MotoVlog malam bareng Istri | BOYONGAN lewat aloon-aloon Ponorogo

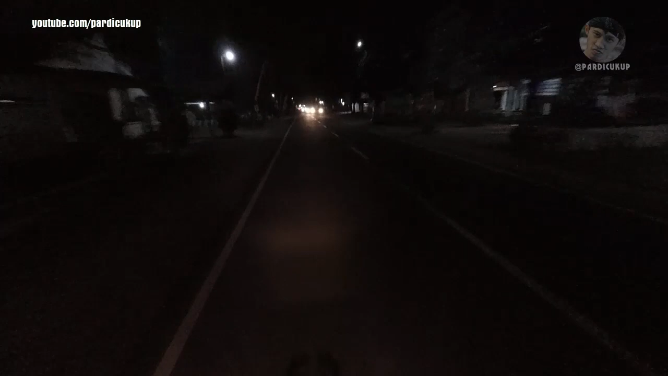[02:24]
Kalau malam itu di kawasan Balong ini rame ya. Banyak sekali orang jual-jualan itu. Mulai angkringan, makanan,
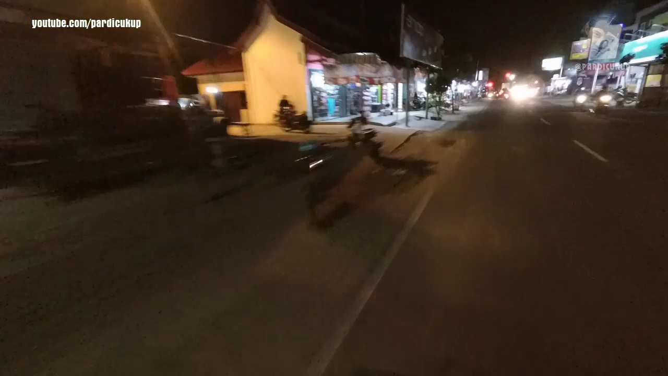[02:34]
sego pecel, pulsa, HP, toko buah, toko roti, toko bebek, toko apa nih, klambi, terus apa lagi mas-mas lagi, dem-dem duit apa ya,
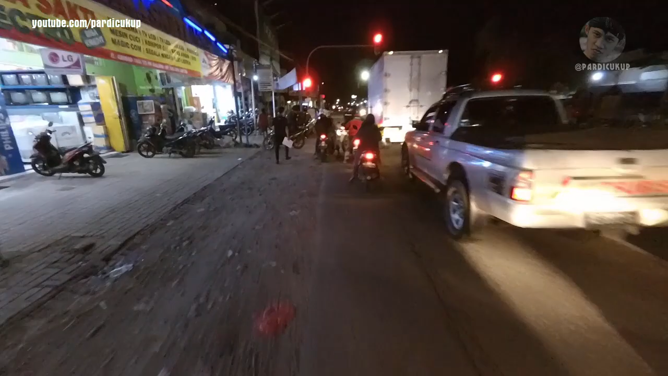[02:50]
aku udah didumi mas, aku udah didumi ya mas, sentimen mas kalau aku.
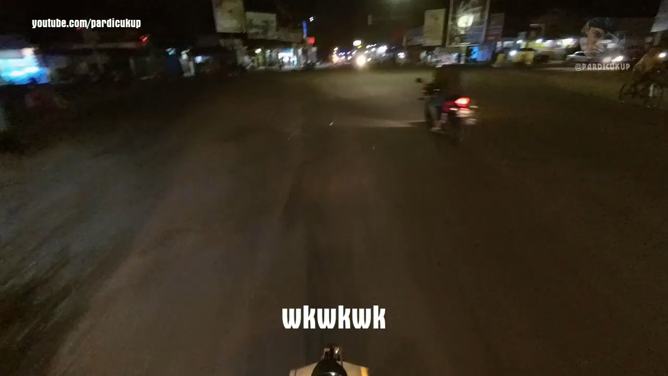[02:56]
Ya ini perapatan Balong nih, rame ya.
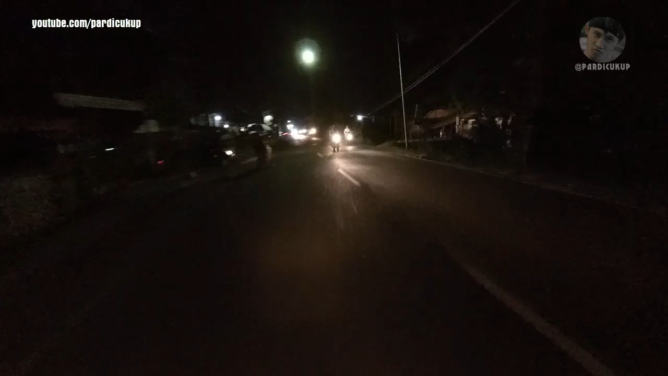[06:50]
Ya, Kang. Nah, iki masuk kota lur. Masuk Ponorogo kota iki. Motor ki penak yo nek senggo wong akeh. Abot to maksude. Anteng.
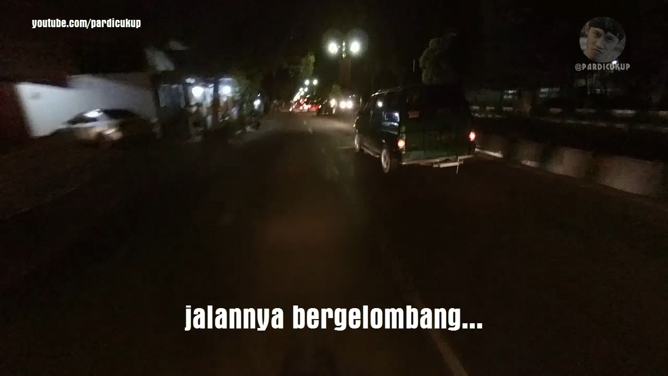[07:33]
Jalannya gronjal-gronjal. Cuma berliburan panjang lho. Oke, saya mudik paling ya. Oh, masih ada helman. Oh, toh. Ada helman toh. Oh.
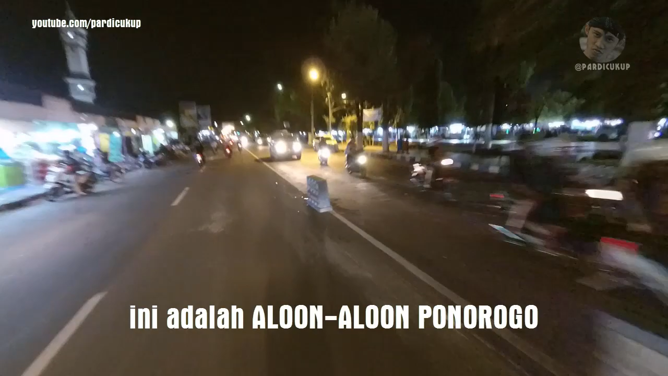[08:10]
Oh, rong wame to, akeh dodolan. Akeh dolanan. Oh. Oh, iki sepure. Apa jenenge? Wi, wis lali. Oh, ana kudane barang to lho. Kuda dokar, kuda dokar. Apa jenenge?
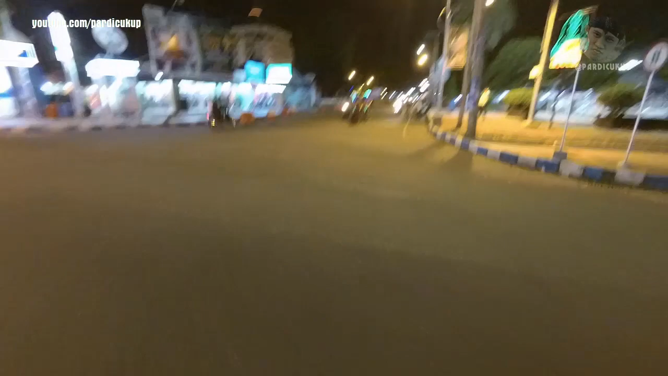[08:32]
Apa dokar bahasa Indonesia ne? Hah? Oh iya, delman. Delman.
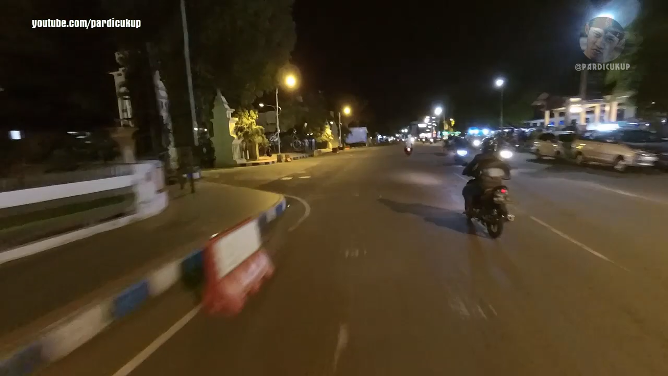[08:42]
Nah, iki kawasan Blok M lur, ya, kawasan Blok M apik to. Wah, singane wah apik to.